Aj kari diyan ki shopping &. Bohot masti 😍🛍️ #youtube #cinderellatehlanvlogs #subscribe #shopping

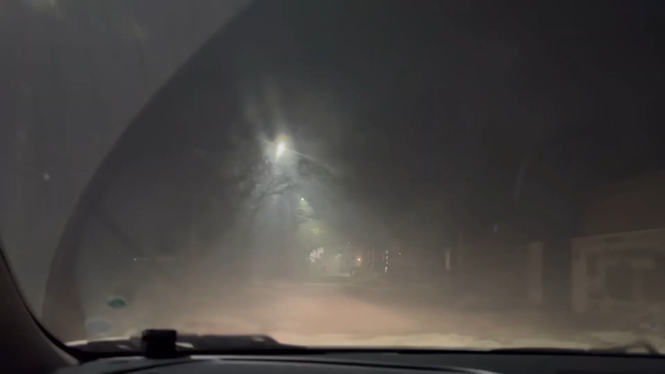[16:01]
अभी आगे चलकर आपको मैं दिखाती हूँ कि कितना ज्यादा फॉग है।